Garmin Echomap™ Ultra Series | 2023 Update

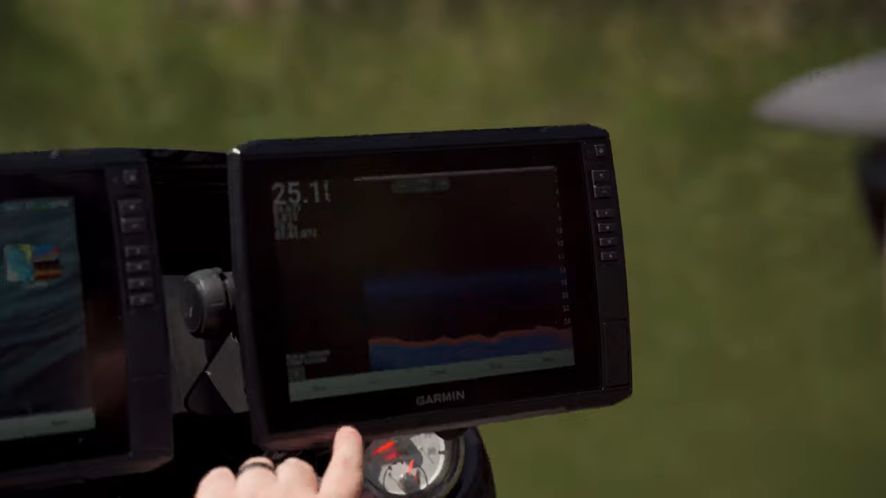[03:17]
allowing them to easily share information like user data, charts, and even sonar imagery across the entire network.
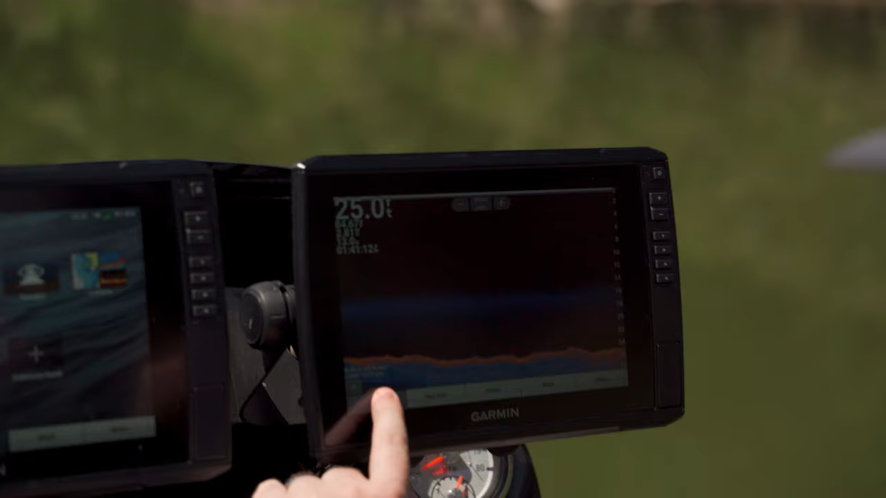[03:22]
I hope this helped to answer any questions you had about the latest updates for the Echo Map